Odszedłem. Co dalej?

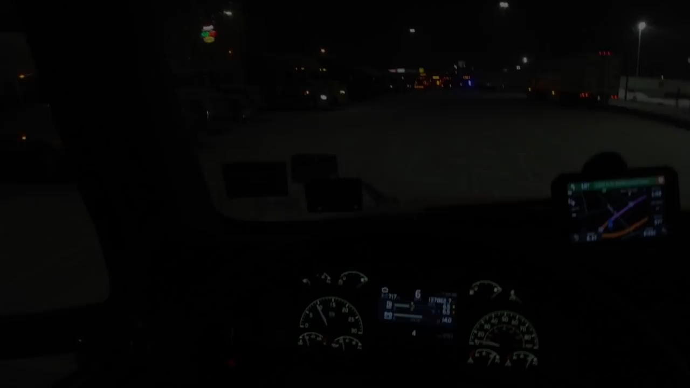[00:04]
Trak, stop. Wypadki. Pogoda się załamała i załamał się również płynność transportu również się załamała. Jestem na track stopie, który wydaje się być zakorkowany, zapełniony, troszkę chaotyczny, ale opuszczam go. Siedziałem tutaj już chyba z półtorej godziny. Jestem tuż przed domem. Co robisz, gościu?
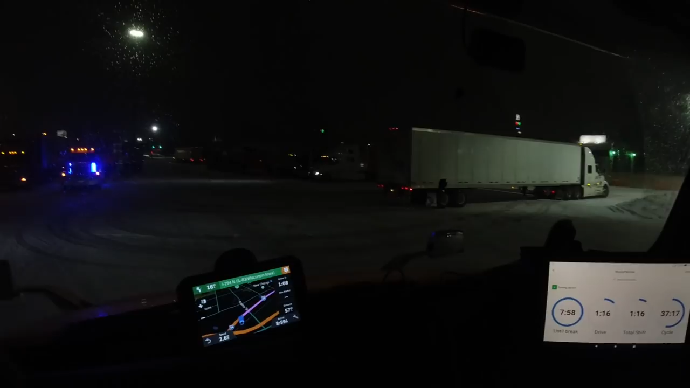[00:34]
Gościu biedny nie wie, co robi. Próbuje się znaleźć, czy co? Cofa. Musisz poczekać. Wychodzi. Będzie się slajdował, czy co? Próbuję się dostać do domu. Jestem dosłownie 60 mil od domu, ale wszystko się zakorkowało. 3-godzinne opóźnienie na highwayu przed Illinois, na granicy Indiany i Illinois.